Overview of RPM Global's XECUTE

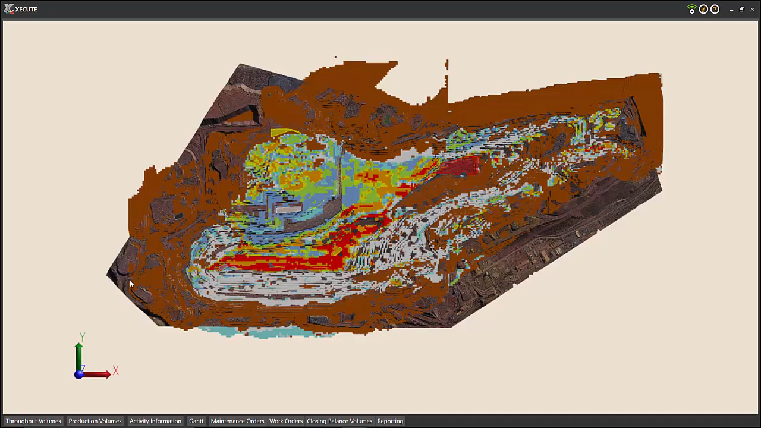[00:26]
as well as fleet management and high-precision GPS system data and displays it in one enterprise view of the mine.
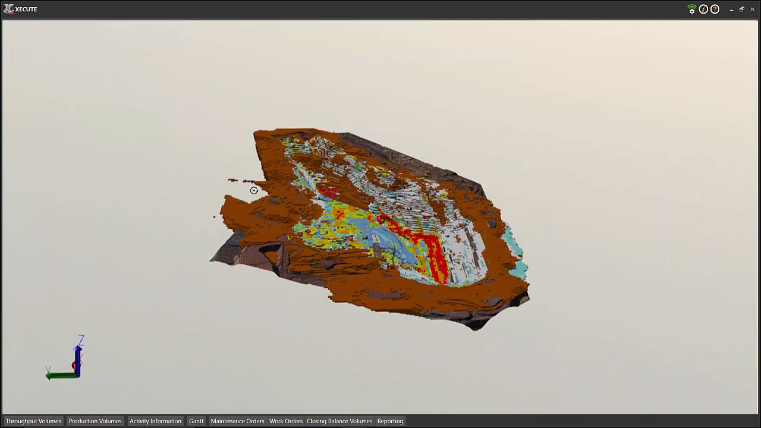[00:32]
Unlike other planning systems, Execute allows all departments to collaborate with one tool and highlight the effects of
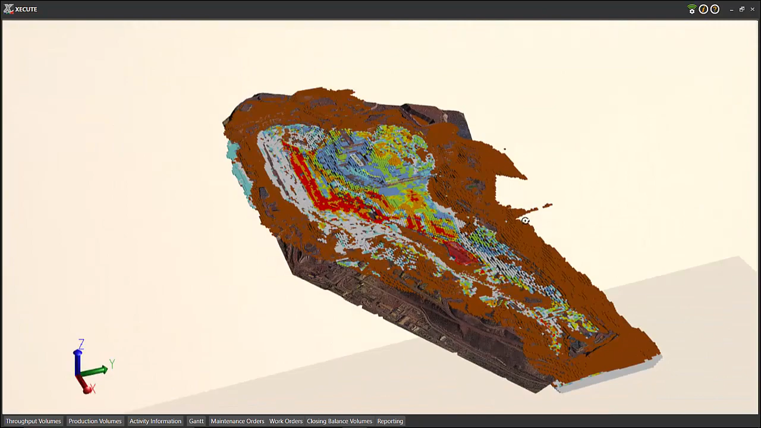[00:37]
changes made to the plan to other departments across the operation.
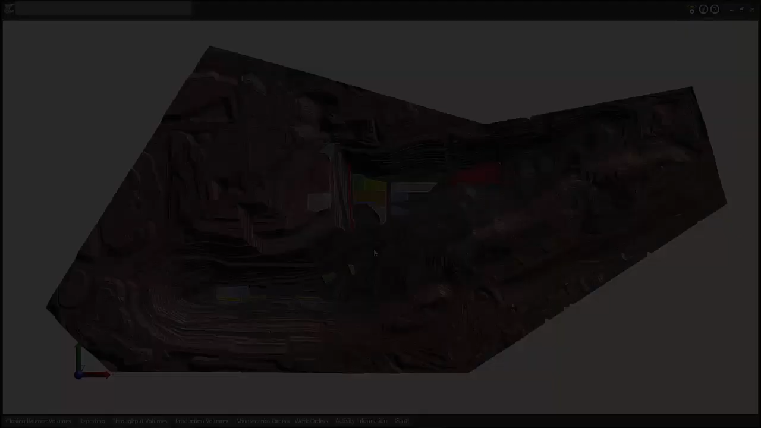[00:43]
Execute uses a visual interface to display the plan, with each coloured activity area representing a different task to be completed.
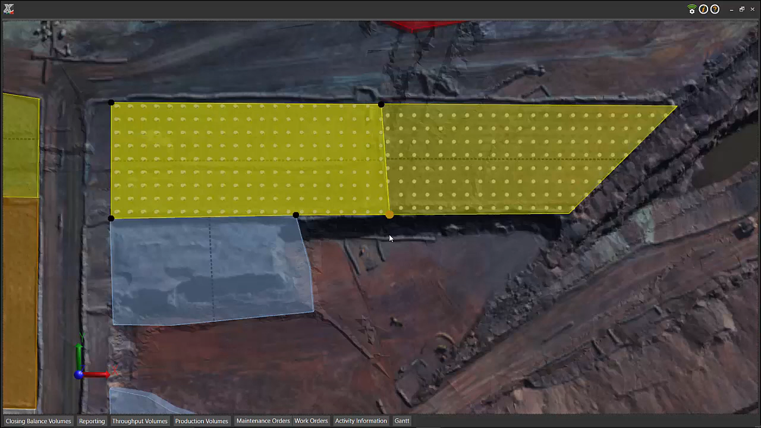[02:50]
I'm now going to introduce the Gantt chart which is integrated with the 3D workspace.
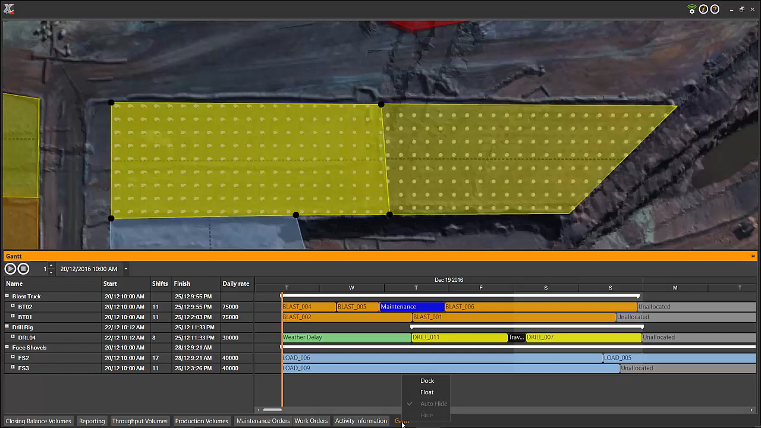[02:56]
With this Gantt chart, each of the coloured bars represents an activity area.